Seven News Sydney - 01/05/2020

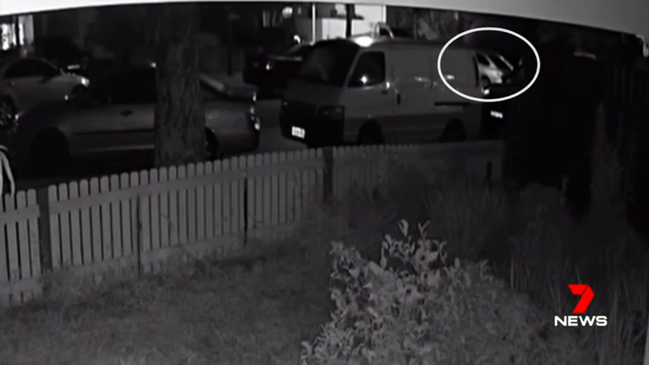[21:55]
CCTV shows the moment their parked car is surrounded, a gun flashing in the darkness as they're ambushed.
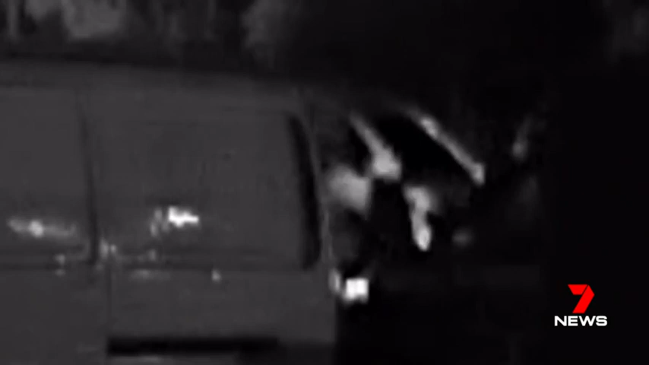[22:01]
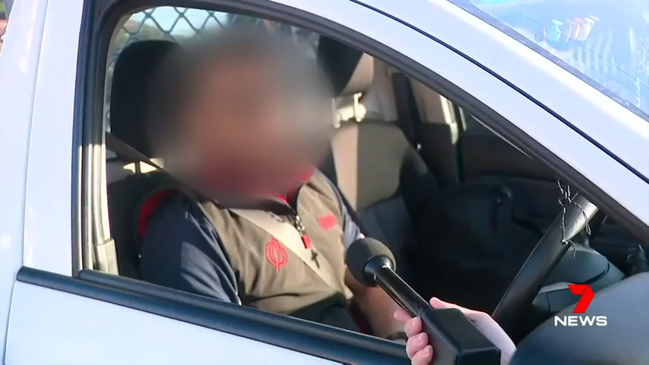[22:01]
Seven, eight shots, something like a pistol just going off after that. The car's just flooring it.
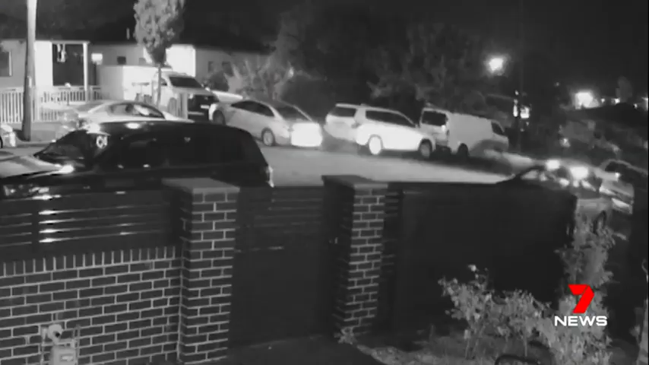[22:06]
The getaway car, a light-coloured SUV, took off at speed. It had cased the home minutes earlier.
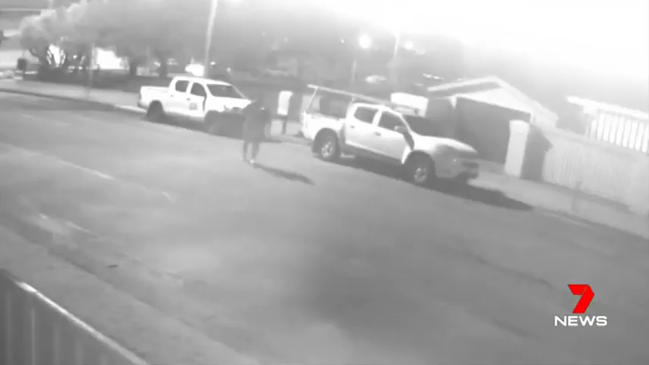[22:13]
Goktas made it about a block before collapsing on the footpath. His friend escaped with a gunshot wound to the arm. Slowly dying, you can see him, weaving his legs left to right.
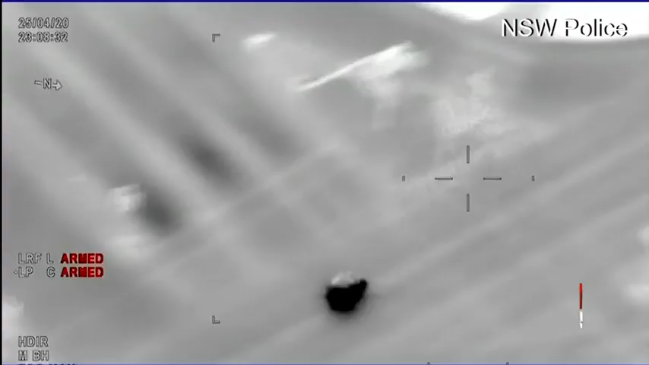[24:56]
Flying along King George's Road, her motorbike rider is locked in Pollaire's sights.
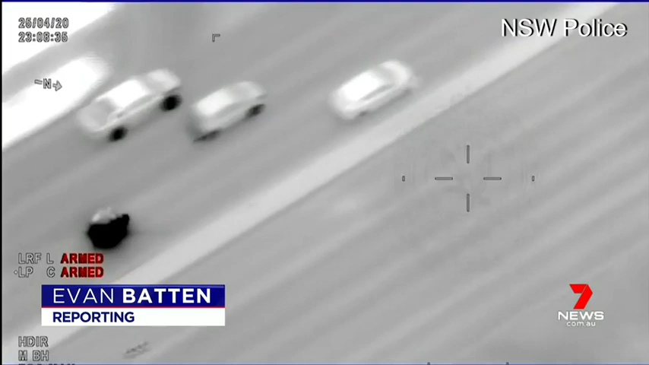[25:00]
The limit is 60, but he's clocked at 247.
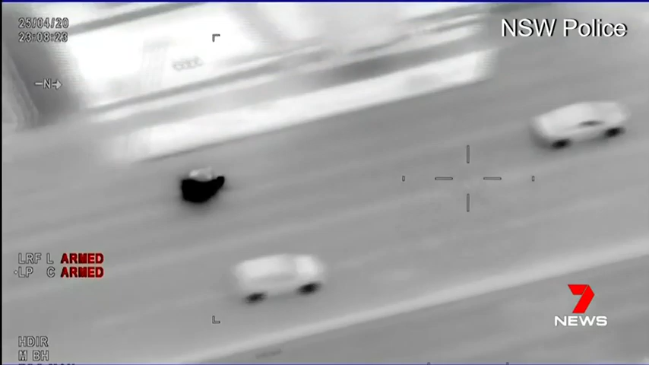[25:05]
The road is not a racetrack.